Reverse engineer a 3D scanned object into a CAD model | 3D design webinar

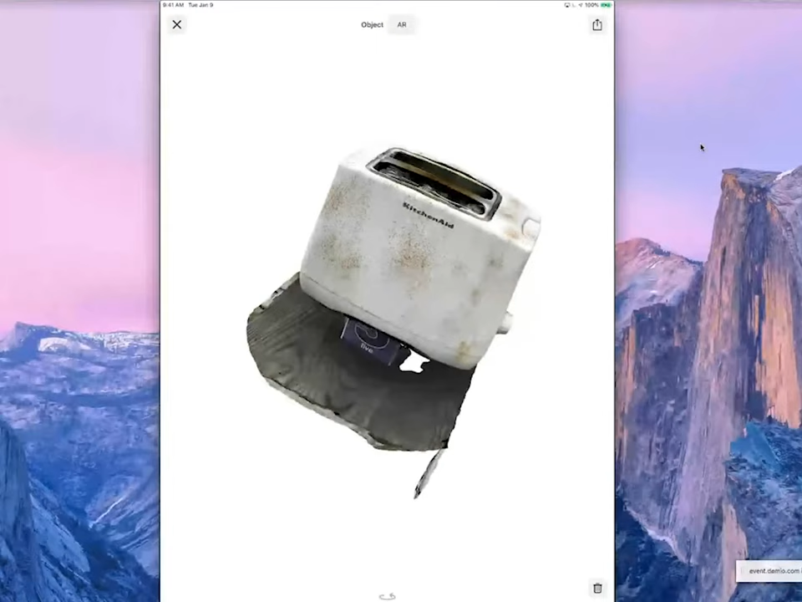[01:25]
The way how this process works is you take a series of photos, basically walking around the object.
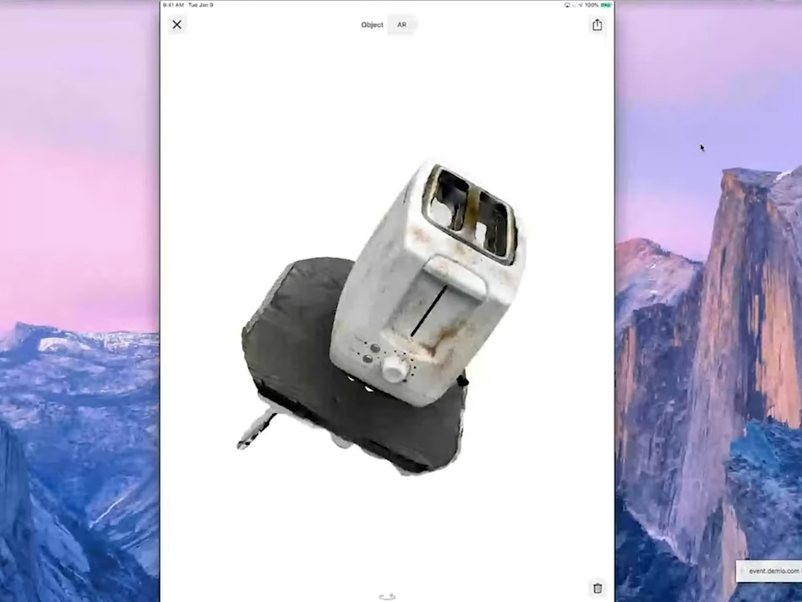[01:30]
And then you let the software create a 3D model based on the photos.
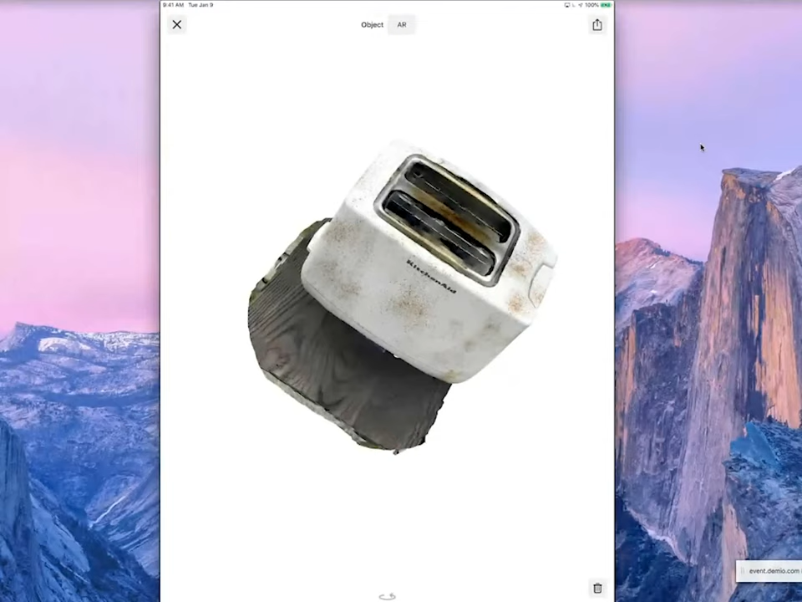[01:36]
And you want to take a look at an object from all different directions.
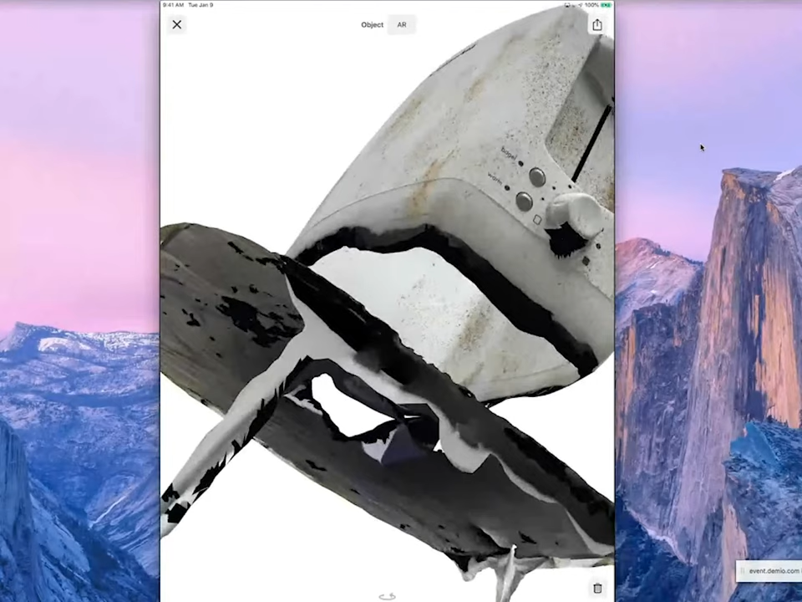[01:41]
You can see, for example, down here, right under the dial, it's black. I didn't take a photo from it.
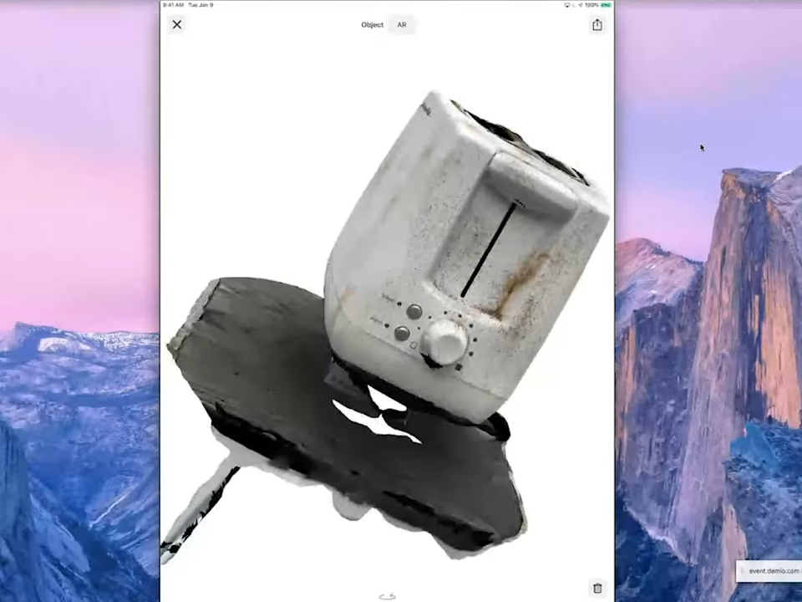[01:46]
So the software couldn't create a mesh there. That was fine in my case.
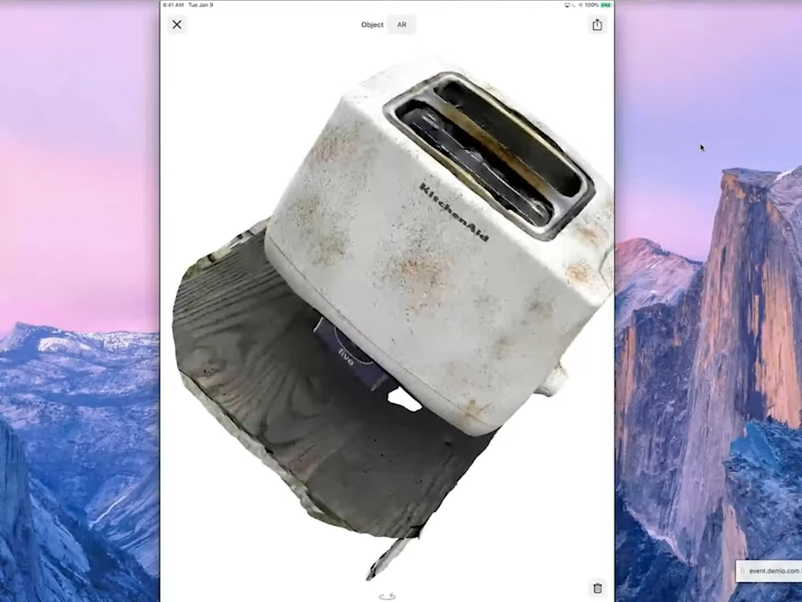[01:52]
And you might ask yourself what's going on with my toaster. It's a white object and glossy. That's not very good for photogrammetry. So I used a spray bottle, made it moist.
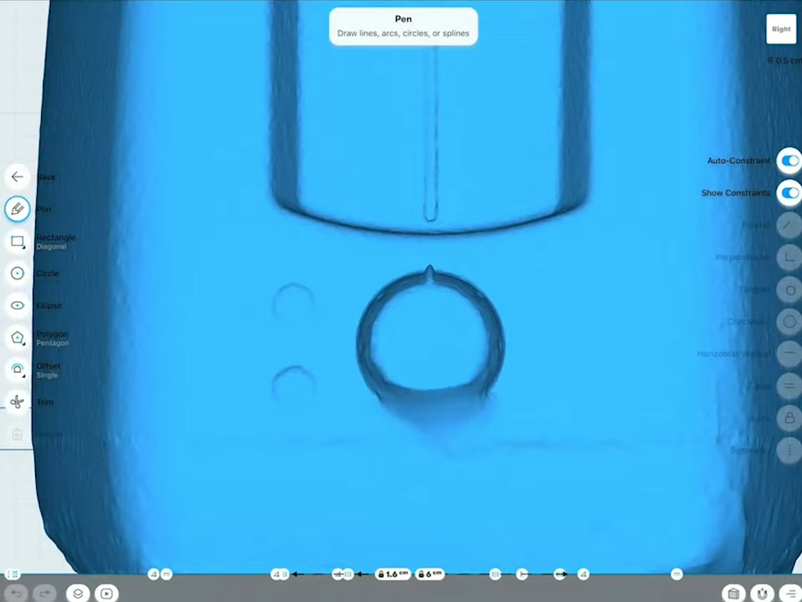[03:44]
like the dial, which is a circle is very good for a caliper to measure.